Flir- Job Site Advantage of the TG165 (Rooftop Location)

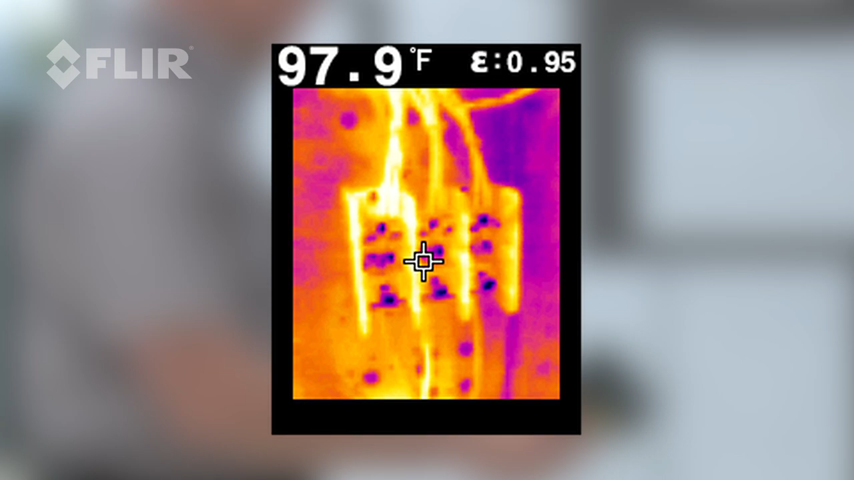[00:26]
On screen: spot 97.9°F
There's one leg of power that may be hotter than the other.
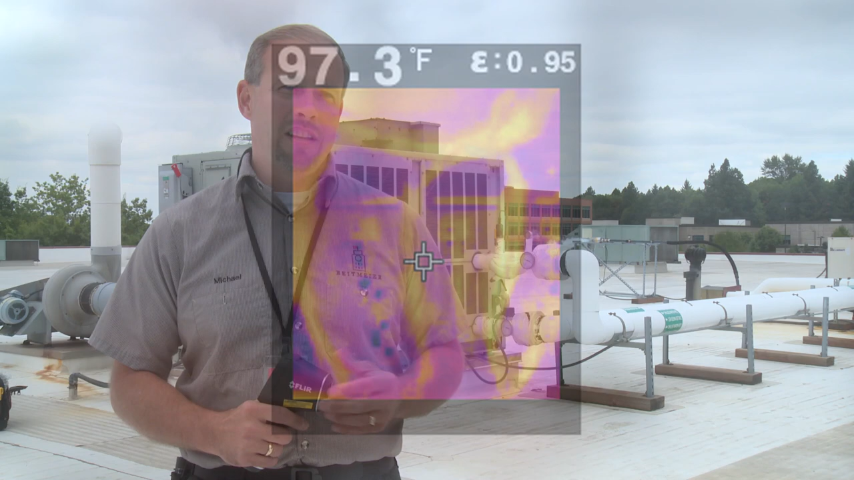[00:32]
On screen: spot 97.3°F
It's a sign either the wiring connection is poor or the contactor may be failing.